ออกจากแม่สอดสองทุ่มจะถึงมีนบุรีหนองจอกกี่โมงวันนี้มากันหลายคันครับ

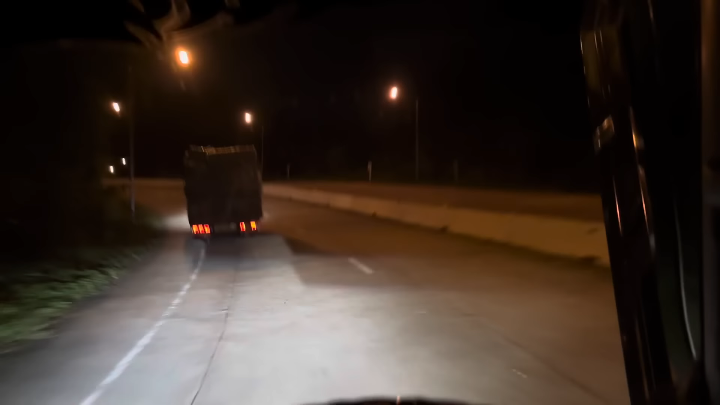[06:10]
ตรงนี้ก็จะลงถ้ารถเปอร์จะลงเจอร์สี่ครับ รถนักก็จะลงเจอร์สาม
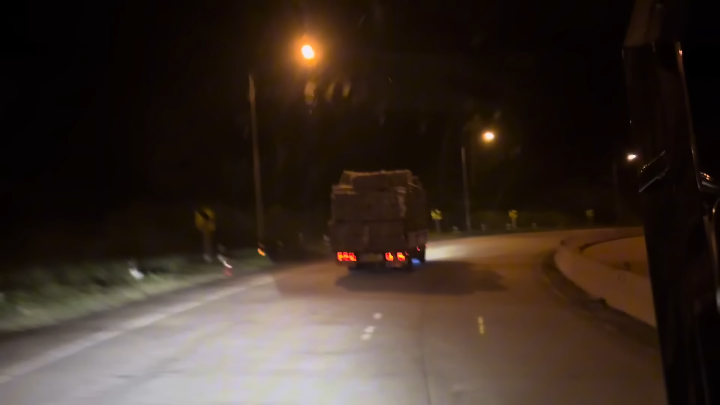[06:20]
ถึงไม่ยอมแซงเลยครับ ชอบชมควันผมหรืออย่างไรจันอึงวันว่าไม่คุมว่าถ้าขันพอบอบมันมีกระบะอันนี้ใหญ่อังคุมอยู่ครับ พอบไปแล้ว